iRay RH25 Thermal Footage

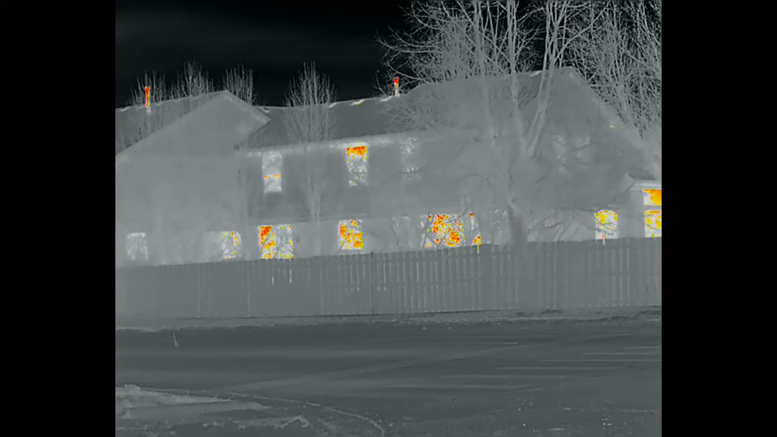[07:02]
With red hot, what I like, if you look at the heat being reflected on those windows there, it disappears when a car drives by and the heat of the brakes and the exhaust, I guess, recalibrate the unit. So it's all relative. And the items of interest seem to pretty reliably be shown in red.
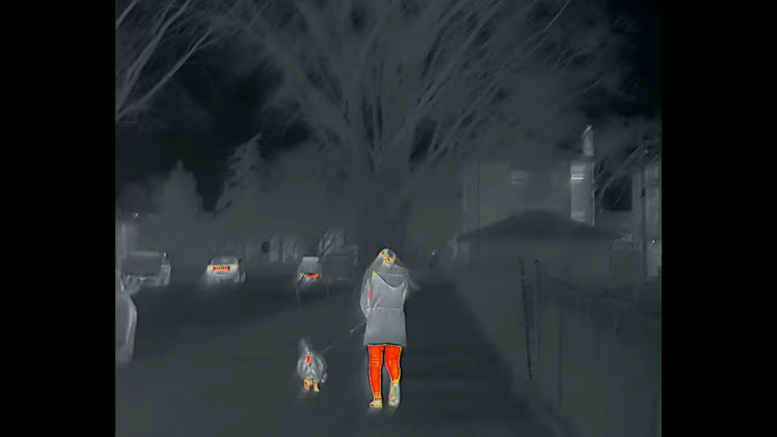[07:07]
Here we see red hot in an urban setting. Important to remember that thermal devices can't look through glass, so all the glass looks opaque.
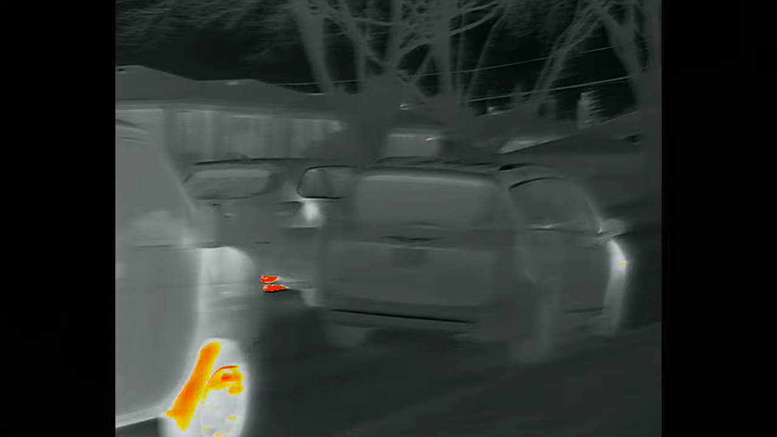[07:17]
But panning around, anything of interest,
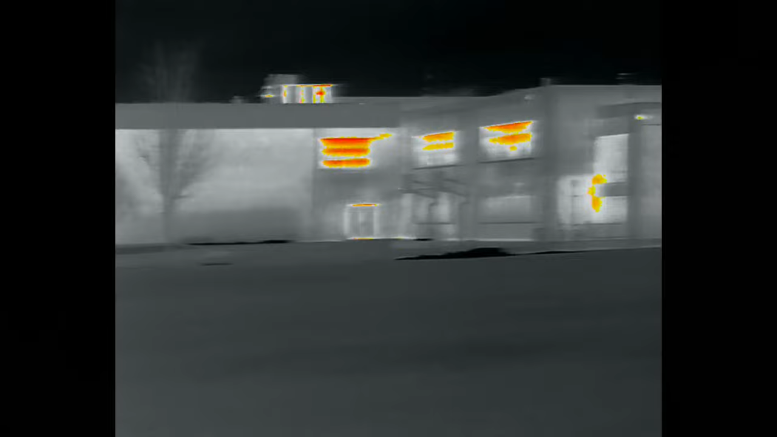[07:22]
you see the heat on the window, but those people are probably 100 yards away, they instantly jump out.
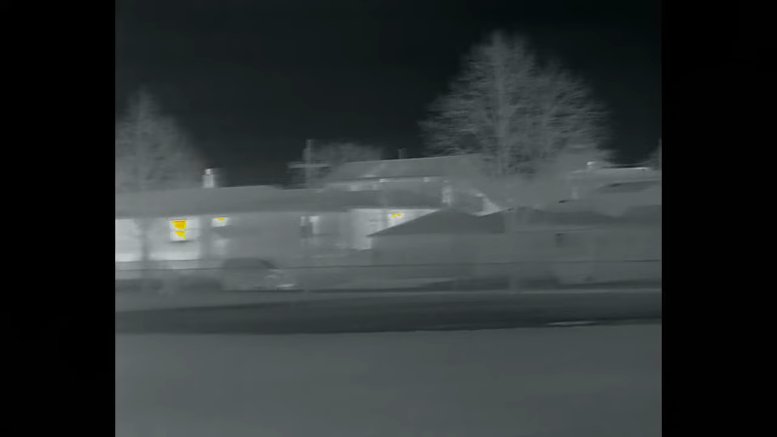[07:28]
Down the block, you'll see a car that was recently parked with the exhaust and tires,
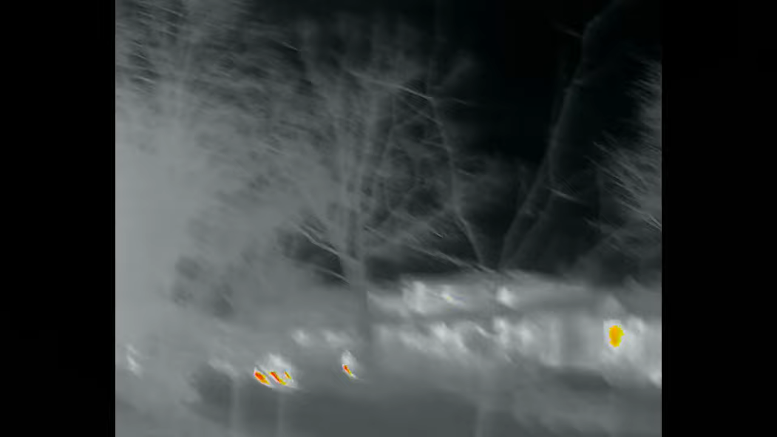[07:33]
in fact, still glowing red hot, as well as a person walking there, I estimate at least 100 yards away.
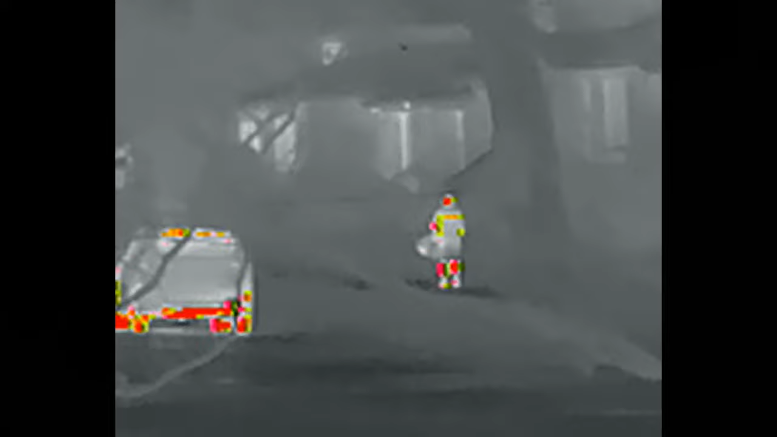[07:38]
And then the RH-25 will even remind you when to pick up after your dog.
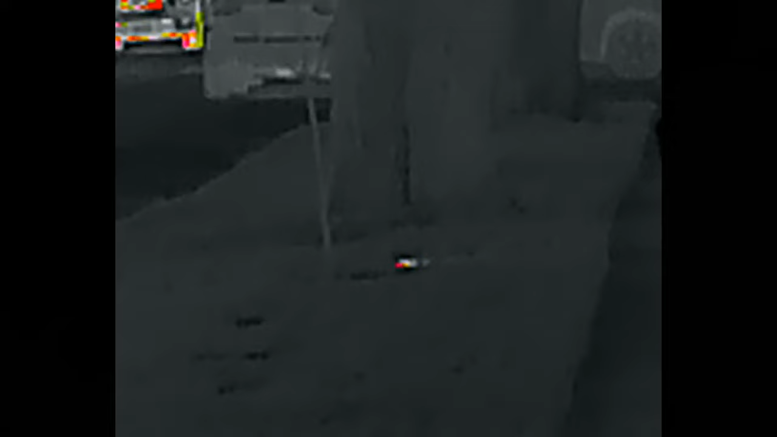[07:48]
It's pretty sensitive. This is a good use case for black hot.
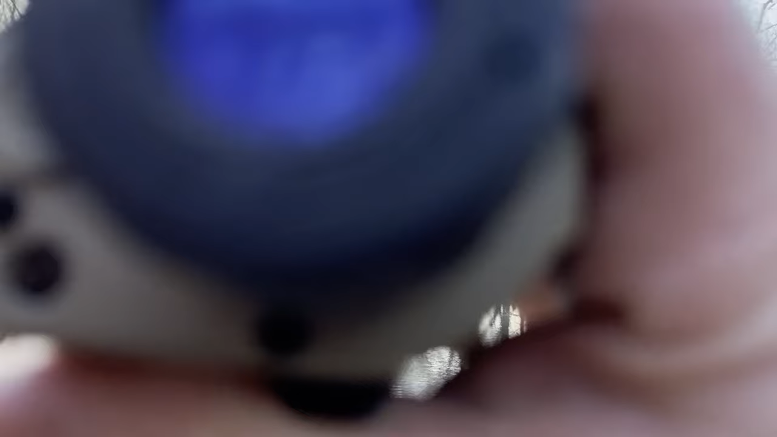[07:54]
It hasn't been my favorite color palette yet, but we see here looking at these deer across the little stream.
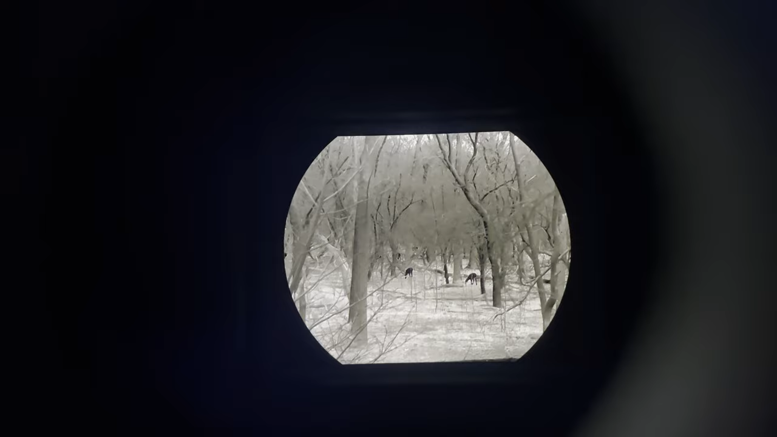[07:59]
It looks very impressive on black hot here.
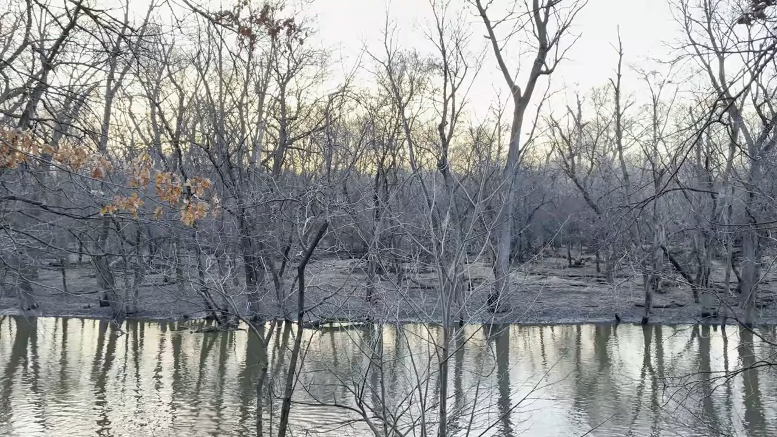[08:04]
The tree line you see here, as I sneak around behind it, is around 100 yards away.
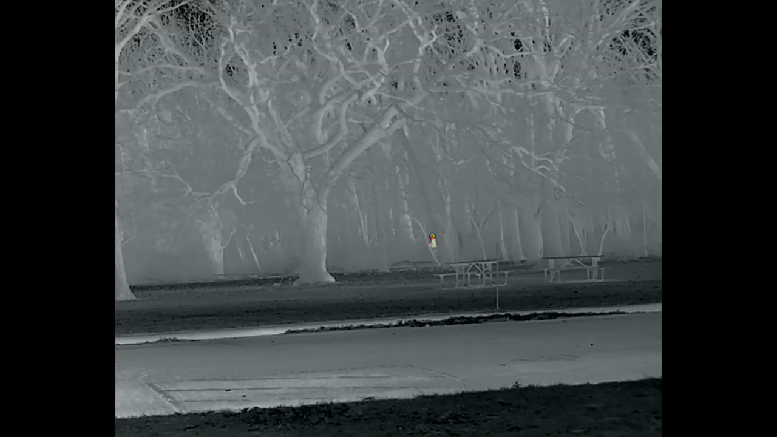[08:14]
I'm probably another 5 or 10 yards in the bushes or trees there. You can instantly make out that a person is slinking around. Even if just the head is exposed like that, on red hot, it absolutely glows and makes itself visible to the naked eye as
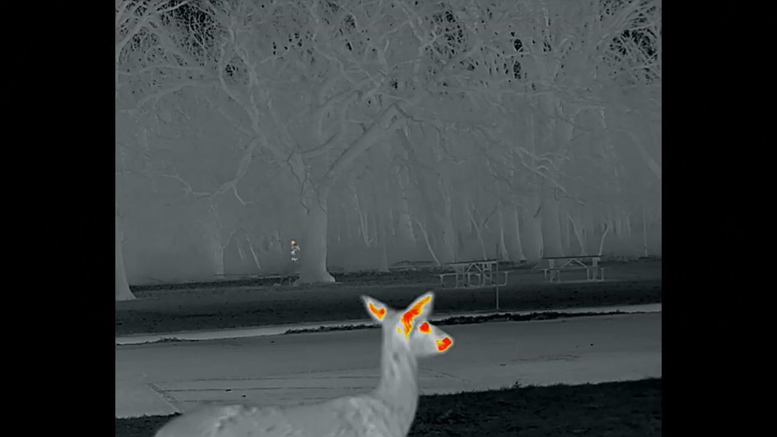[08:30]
a deer comes here to photobomb me. I don't know why I'm turning around there. I guess I got lost in the woods. But going in even deeper, the reason I'm showing this, I'm trying to be somewhat scientific about it, is there was a video comparison I watched right before I bought this device. I'm not going to link to it or even name drop it because I'm not about calling people out like that.
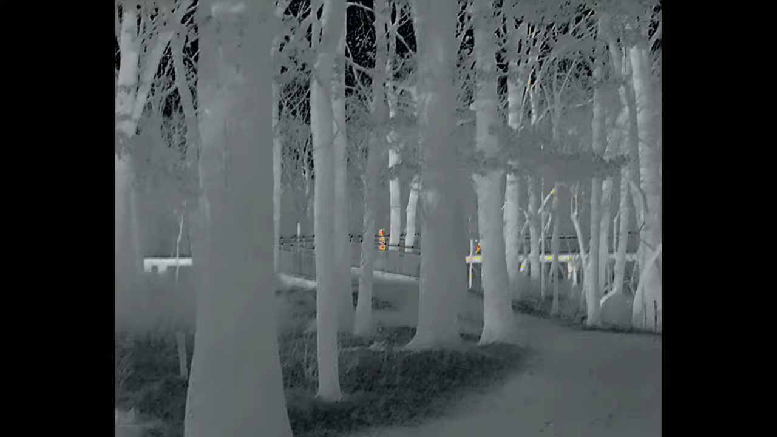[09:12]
But basically, it was a comparison of the RH-25 and two other thermal devices. And the conclusion the video maker made was that the RH-25 is useless basically beyond 75 yards if you're going to try to positively ID what you're shooting at. As we see here, people walking around 100 yards away through the woods, I would highly disagree with that.
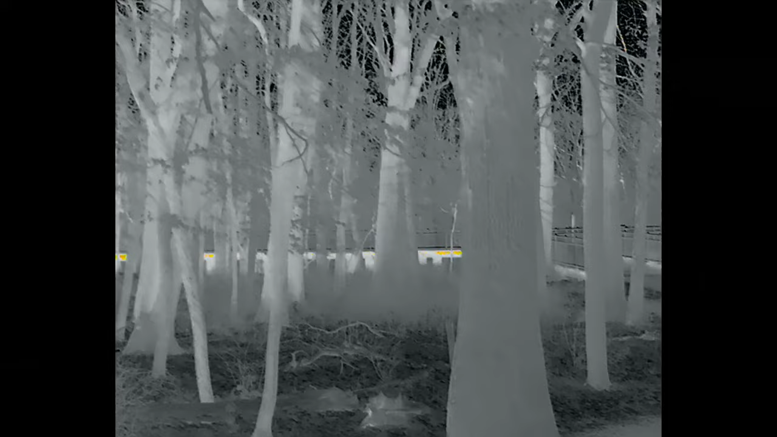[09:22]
At 100 yards, you're easily able to make out details, even fine details of somebody moving around. You see this other deer scampering 100 yards away. As I come back into the shot, not quite as hidden. I would say at 100 yards, you'll probably agree. You could easily make out, if it's a person with ill intent, I think you could easily make out a rifle being held at this distance
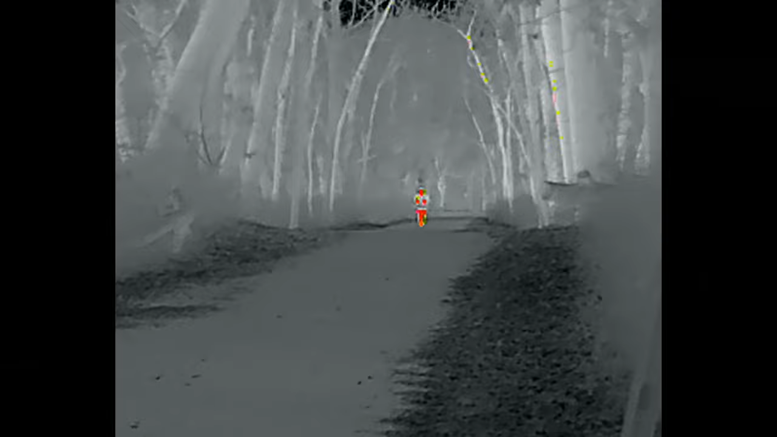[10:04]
and focus in on a head area even. That's how sensitive it is. I had my rangefinder with me this day, so this individual walking on the path is around 150 yards yards away. Again, you could see there the glowing red hot of the individual hands.
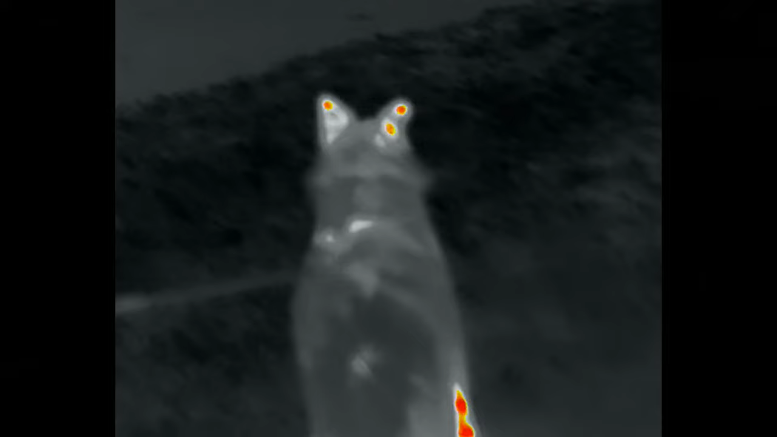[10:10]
Were that person holding a weapon, I think we'd be able to distinguish that from this footage.
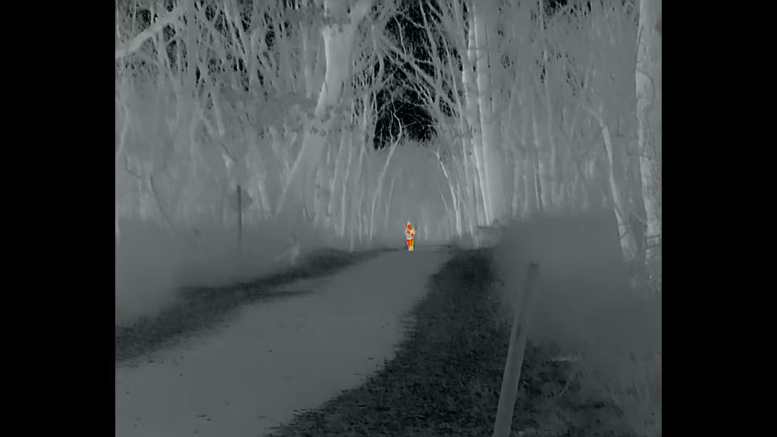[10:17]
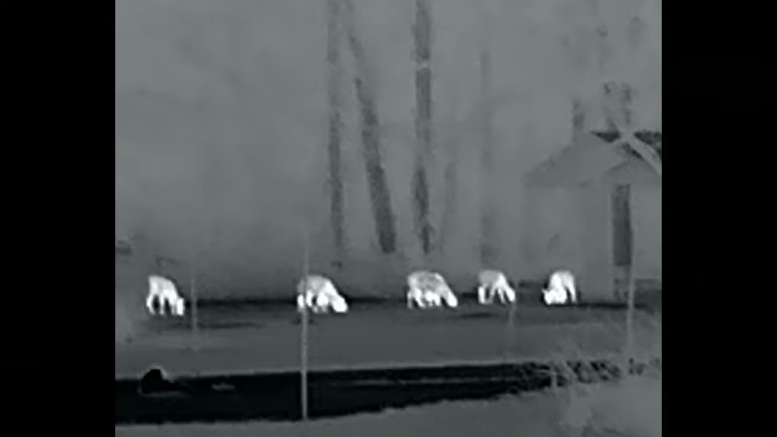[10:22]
These deer, also around 150 to 175 yards away. You can make out the individual legs as they walk.
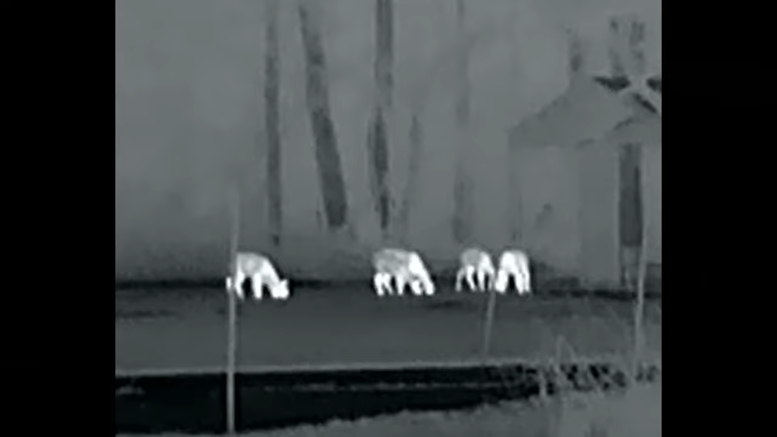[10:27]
I think it would be pretty easy to distinguish them at this distance.
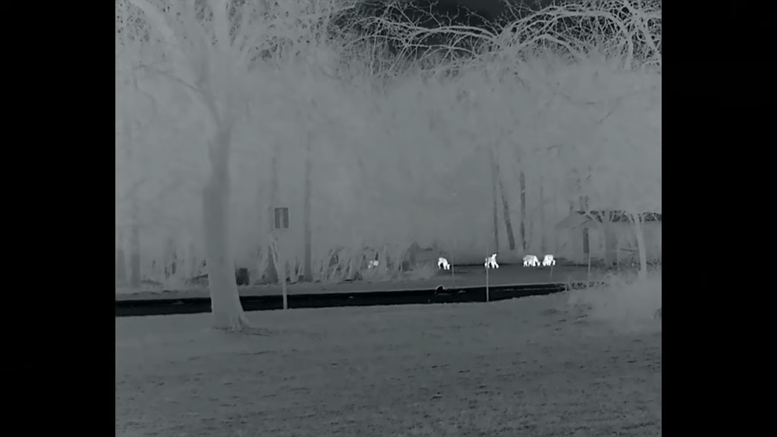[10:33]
A deer from a coyote from a person, obviously. Especially clipped on in front of a magnified optic, this is still well within the RH25's wheelhouse.
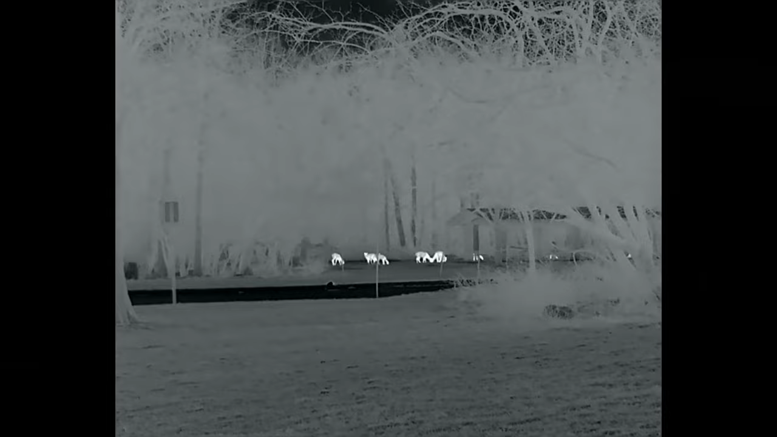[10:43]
This person here, this is the furthest footage I'm going to show.
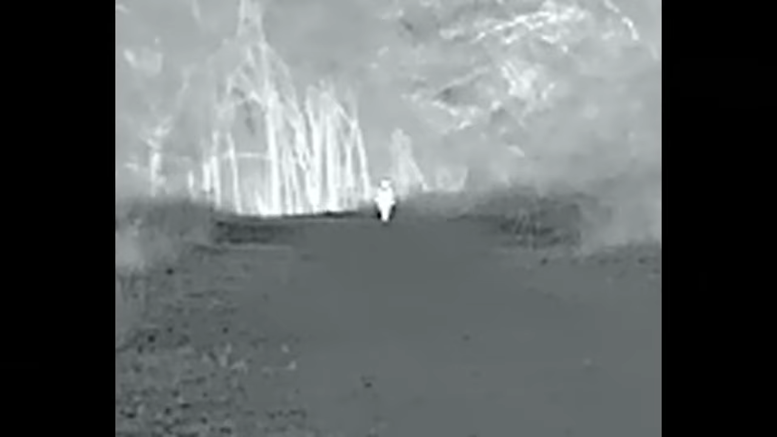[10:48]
Somewhere around 275 to 300 yards, I had my rangefinder with me. Here, I think you can really see why I like red hot. This is black hot or some of the other color palettes.
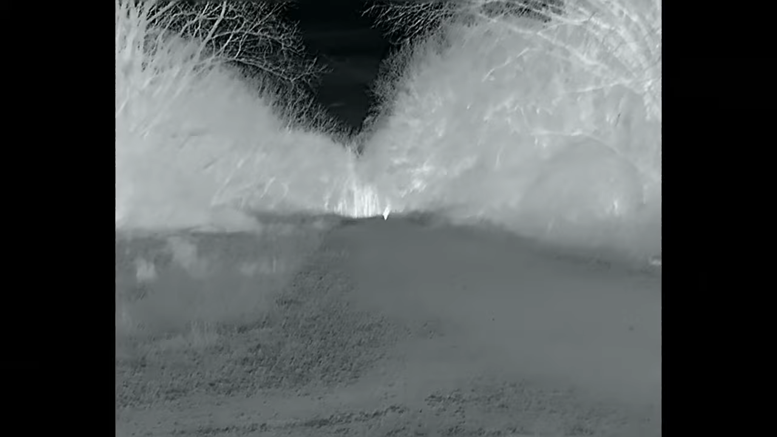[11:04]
Red hot immediately draws your eye to the living thing that far away.
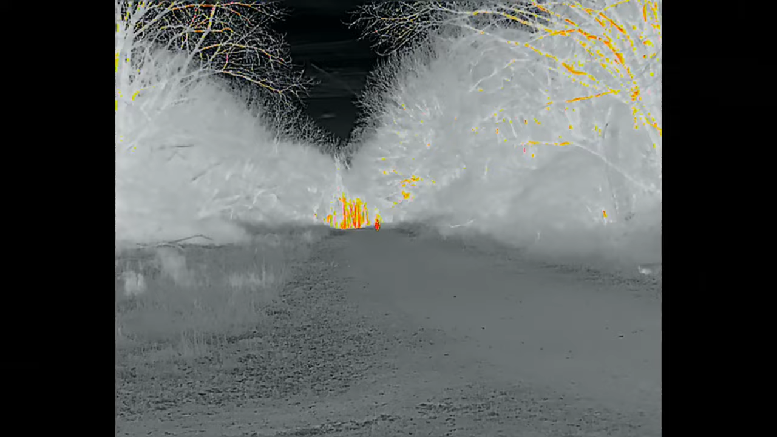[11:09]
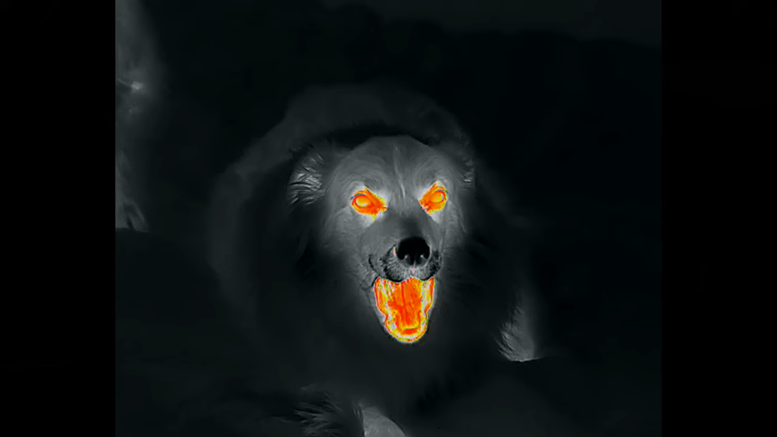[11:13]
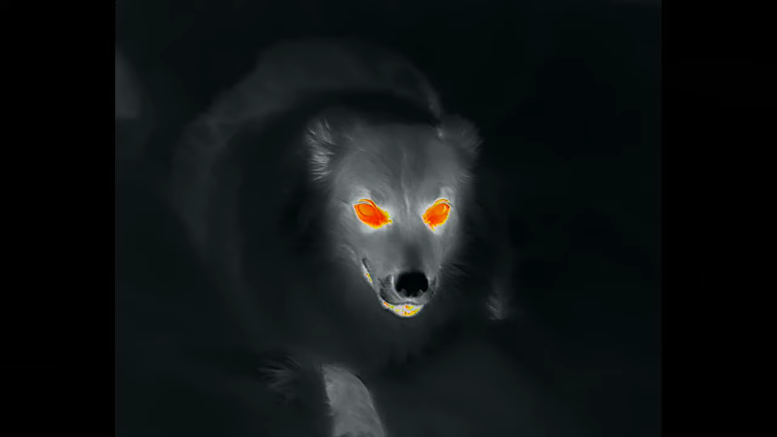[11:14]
Pull around to the spectrum. With the device focused, we see some more good doggos.
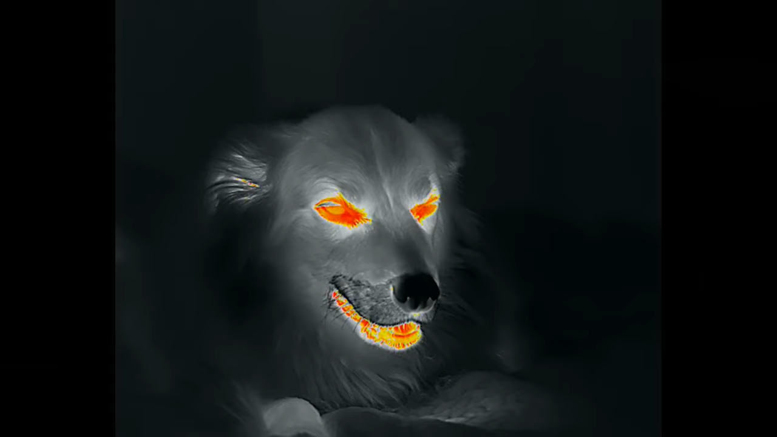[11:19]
This is just some fun footage, but it shows how clearly the RH25 records.
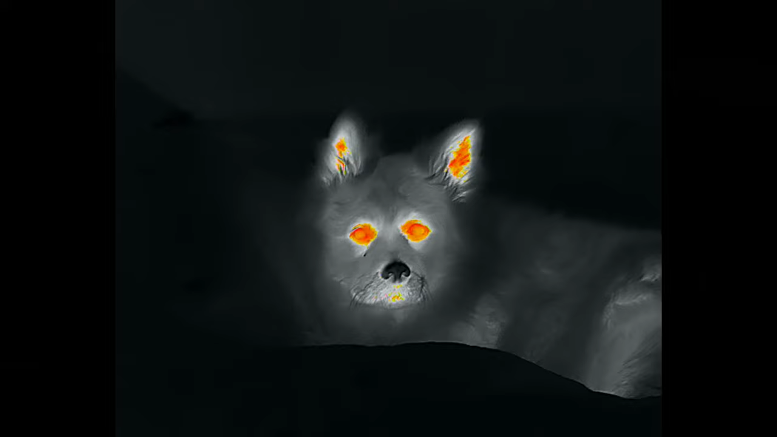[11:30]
Even driving, obviously focusing on the road, eyes straight ahead.